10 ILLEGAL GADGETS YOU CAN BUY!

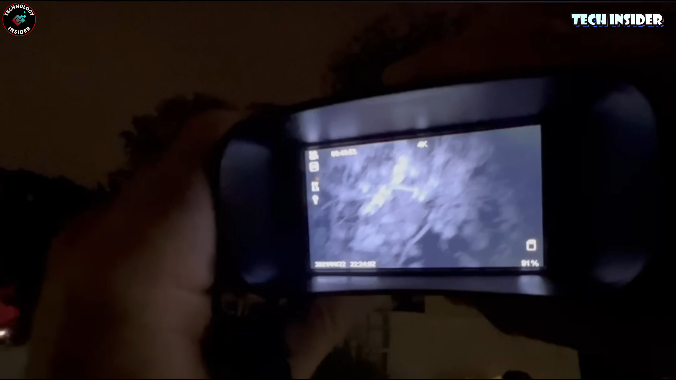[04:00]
If you're hunting, they've got a motion detection feature that kicks in and there's an anti-shake thing for steady viewing.
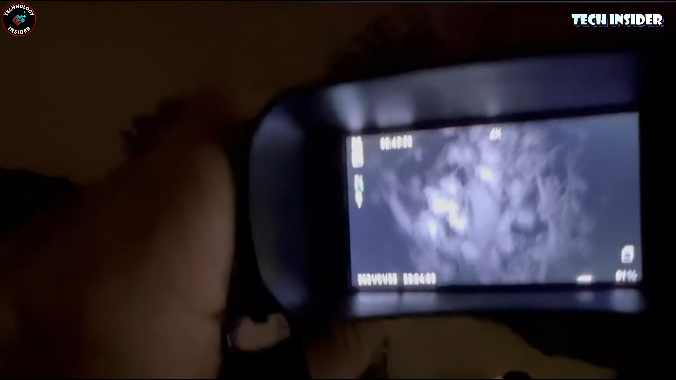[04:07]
Basically, it turns your night into day, making it a 24-hour job if you're into night hunts or keeping your community safe.